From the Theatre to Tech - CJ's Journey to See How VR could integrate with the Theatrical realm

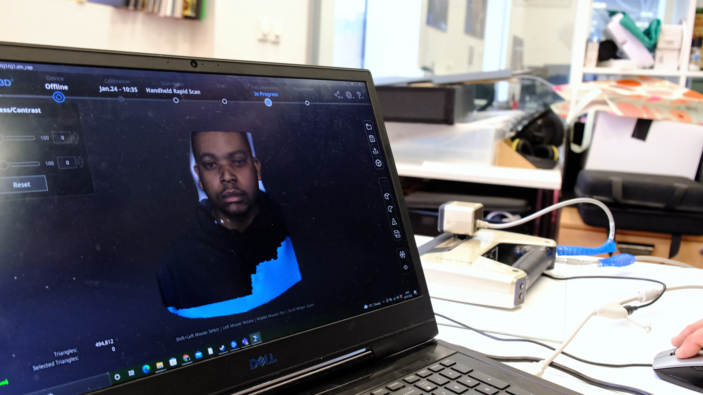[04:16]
able to pick you up and it's very useful because what it means is we can actually create a an
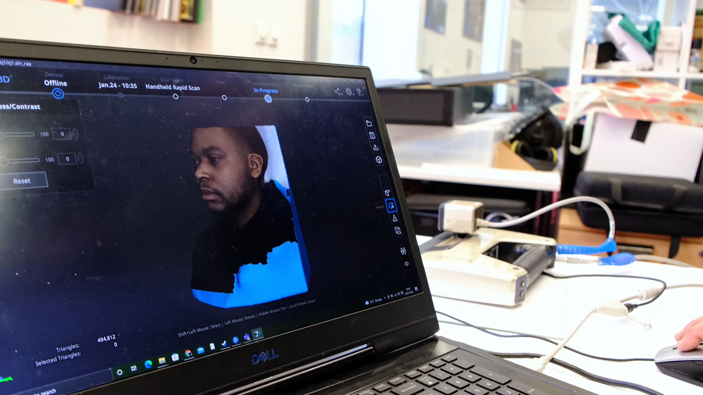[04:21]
accurate representation up to like 0.5 millimeters of any surface and it's really great for creating digital replicas of